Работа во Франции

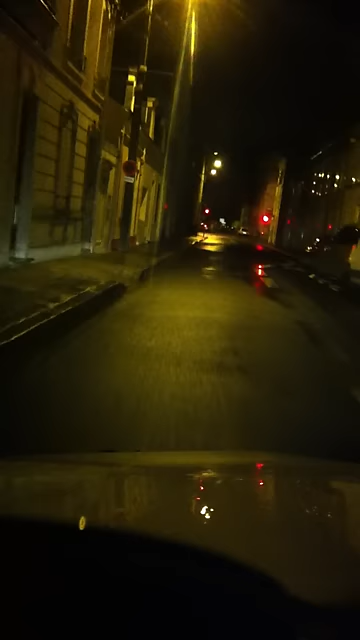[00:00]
Салам алейкум Кому интересно, покажу, как идет работа во Франции с секьюрити Город пустой, никого, ничего не видно Сам для себя, так и руч